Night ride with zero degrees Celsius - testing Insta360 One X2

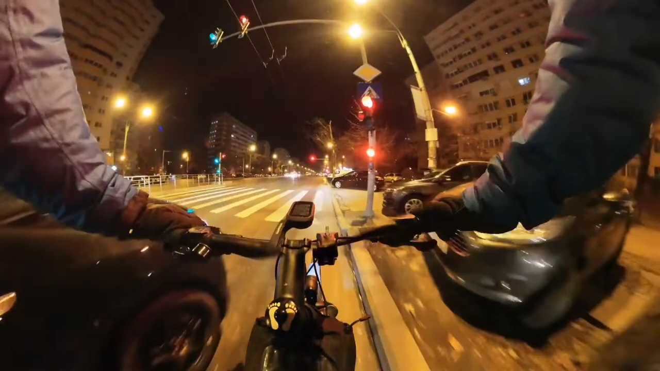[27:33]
Așa. Plecați. Pleacă și ăștia. Sfântul Dristor. Trece pe roșu.